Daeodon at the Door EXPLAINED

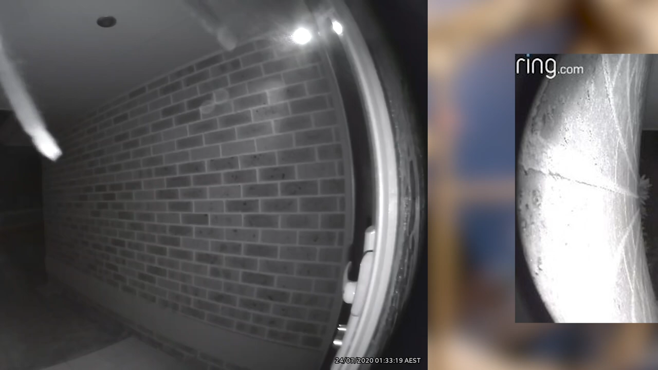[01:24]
Into this background, a still taken from this video someone took of their security cam as a giant huntsman spider unintentionally rings their doorbell.